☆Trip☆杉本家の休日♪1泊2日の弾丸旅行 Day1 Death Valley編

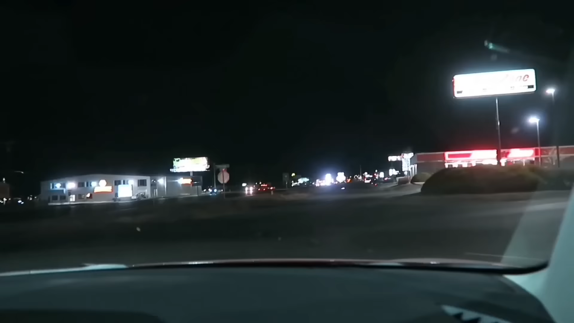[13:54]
マクドナルドがあるんだけどマックがそこで